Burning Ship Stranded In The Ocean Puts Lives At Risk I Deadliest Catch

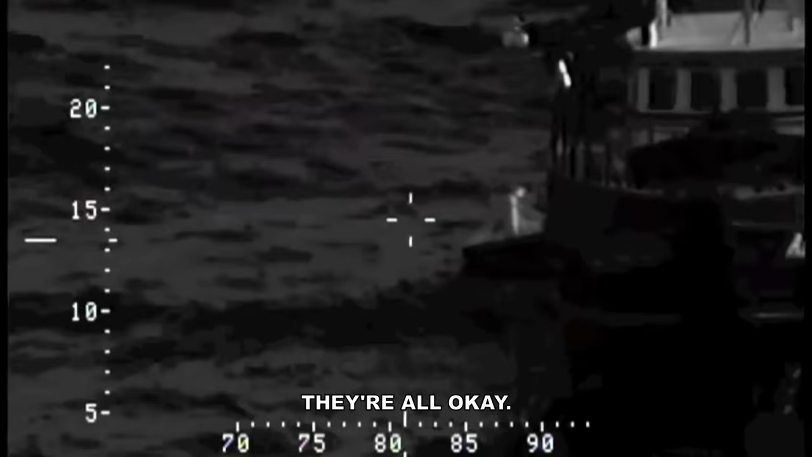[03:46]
All five survivors are pulled to safety. A good Samaritan boat. They just reported that they pulled all five guys off.